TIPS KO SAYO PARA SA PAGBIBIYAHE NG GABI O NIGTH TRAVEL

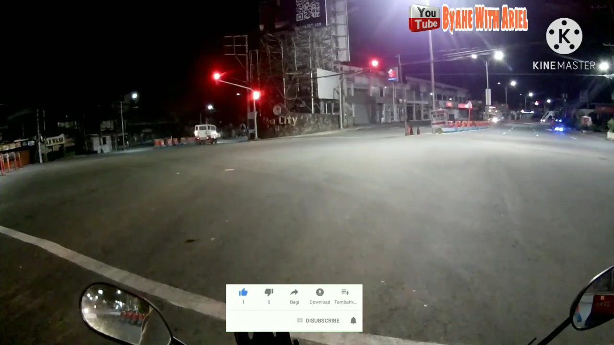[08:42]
Alright, mga boss, sarado yung daan pa punta ng katedral.
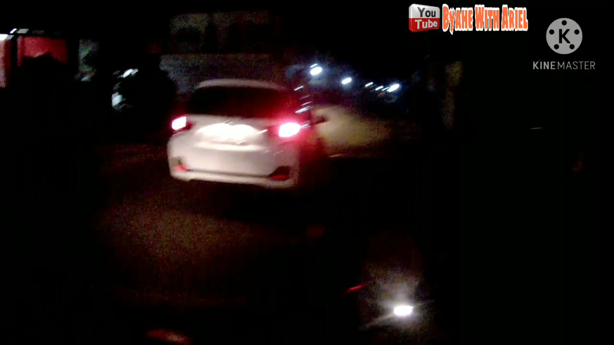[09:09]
So dito ang daan, dito ang tinuturong daan ng enforcer.
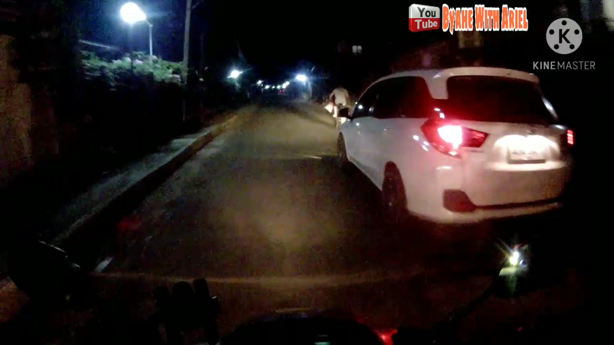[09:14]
Hindi ko lang na-videohan, gawa ng, diba, naka-off nga yung camera ko, gawa ng
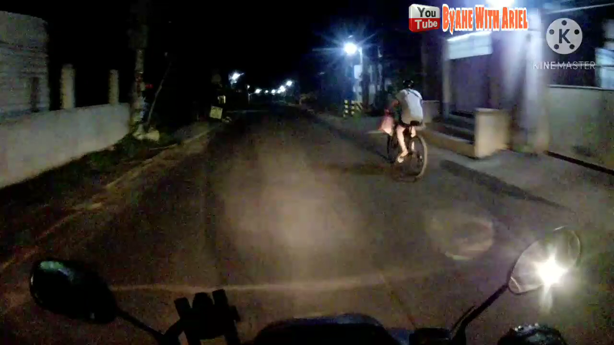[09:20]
ano, ako'y nagpaalam sa inyo. Tapos banda-banda unahan, sarado yung daan. So, naiba tayo yung daan. Hindi ko alam kung saan tong daan na to. Dito daw, kanan-kanan, tapos dito kanan. Tamaga. Wala naman direksyon nakalagay.
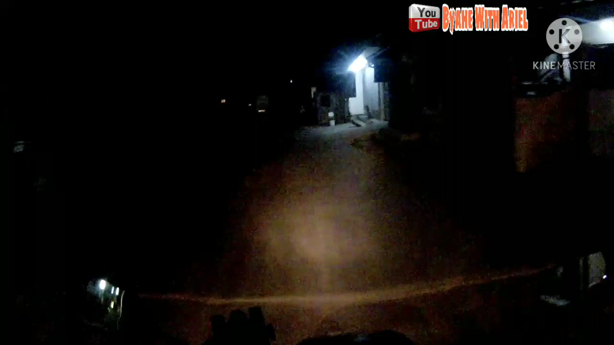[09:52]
Aare. Ayun, this way to city proper. Kanan-kanan.
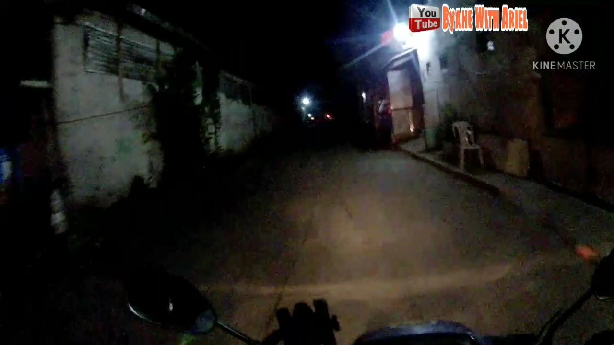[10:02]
To city proper. Ah, oo, ang lisot na rin ito sa may ano, sa may
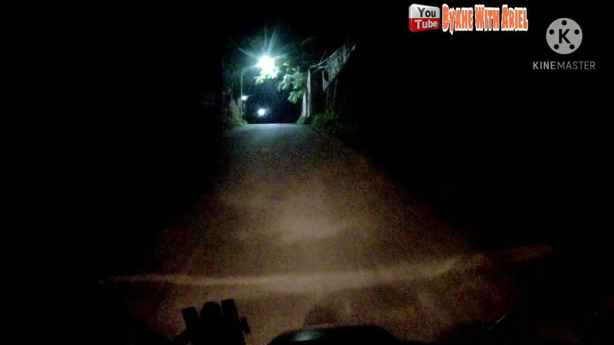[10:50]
Oh! Uy, ang tarik! Ah! Oo, tama.
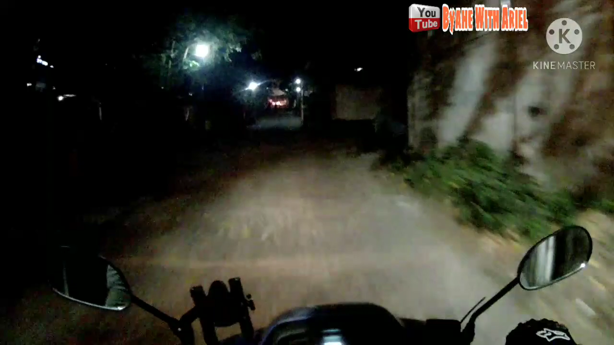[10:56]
Ito nga, ito. Buti na lamang.
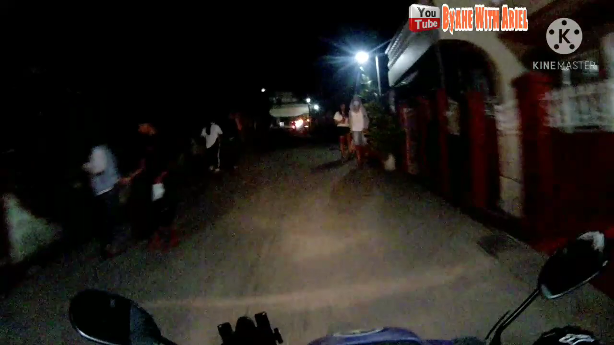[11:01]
Ito nga, ito nga.
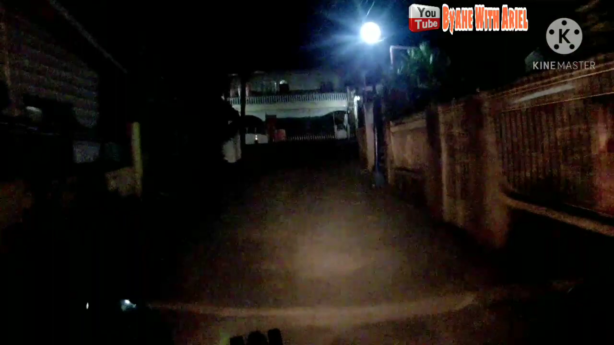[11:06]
Tapos, all vehicles. Dito na ako dadaan.
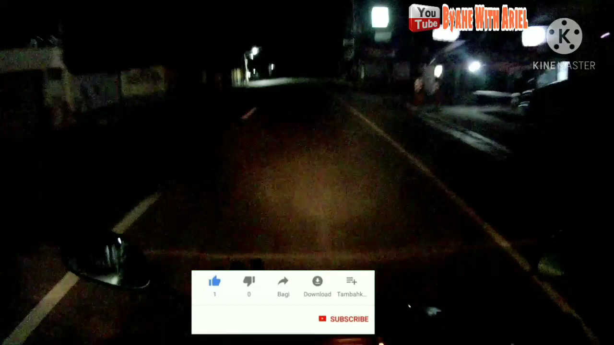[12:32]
Para makilala nyo din si Biyahe with Ariel, na ito yung kanyang biyahe pagka siya ay galing sa trabaho. Alright. Okay mga boss, nasa Quezon na tayo. Lampas na ako ng San Antonio, Quezon.
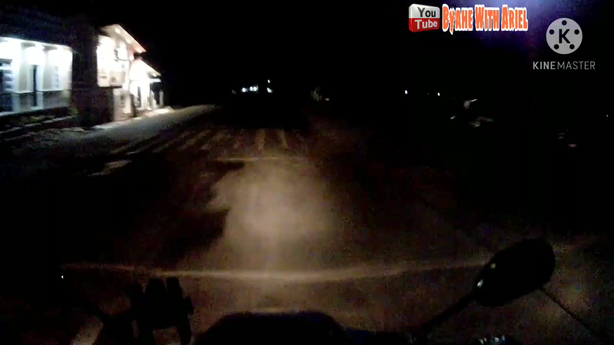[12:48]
Ito yung kinatatakutan kong lugar dito. Madilim. Wala kang makikita kundi mangilan-ngilan na liwanag ng bahay. Pero yung ilaw sa puste, madalang.
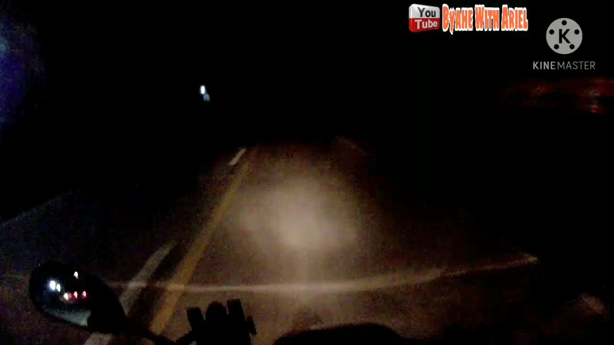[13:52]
Ayan, madilim na uli. Ayan. Hindi panay ang ilaw dito. Paputol-putol. Kaya medyo natatakot ako. Takot na ako sa ganitong lugar. Wala naman akong karanasan sa ganitong lugar. Pero ayoko nang, baka mamaya ay ano, siyempre
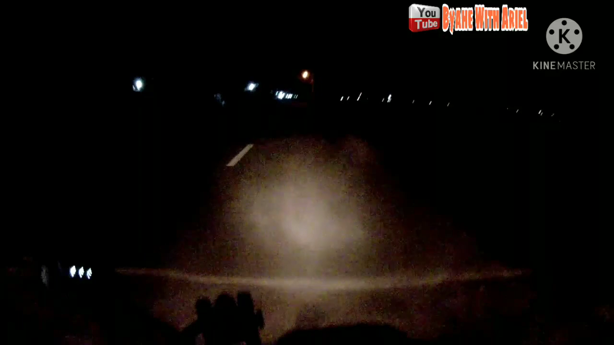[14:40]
Siya nga pala mga boss, advice ko lang sa inyo bilang nagmumotor, dapat meron kayong auxiliary light para just in case na mapundi ang ilaw nyo, meron pa kayong ilaw na isa. O kaya naman, pagka meron kayong kasalubong na masyado mataas ang ilaw, pwede nyong ilawan. Yan, ganyan. Gawa ng ako, kaya meron ako nito, ay gawa ng malalayo nga ang biyahe ko.